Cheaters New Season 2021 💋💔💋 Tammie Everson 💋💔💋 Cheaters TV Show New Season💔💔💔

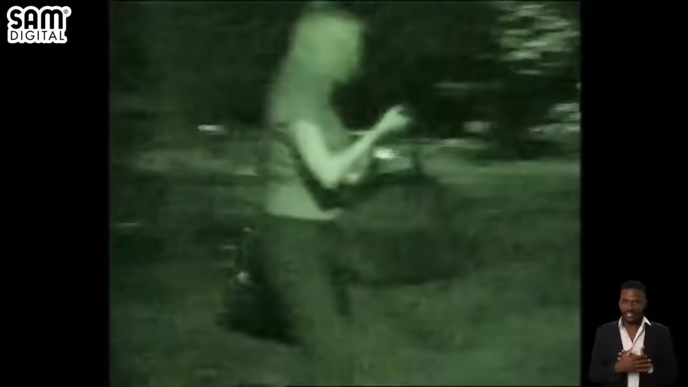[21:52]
She enters the residence and remains out of sight for half an hour.
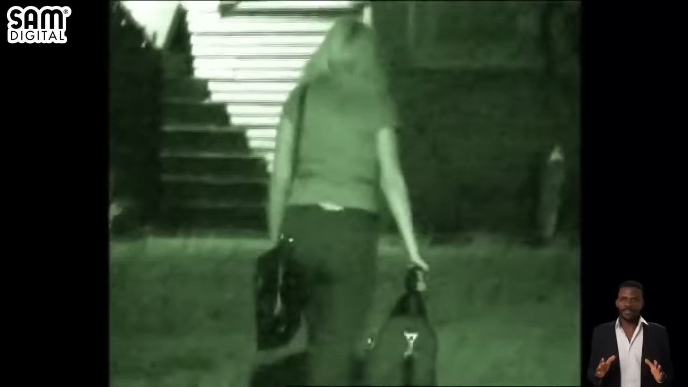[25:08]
They exit a short time later, travel to a restaurant.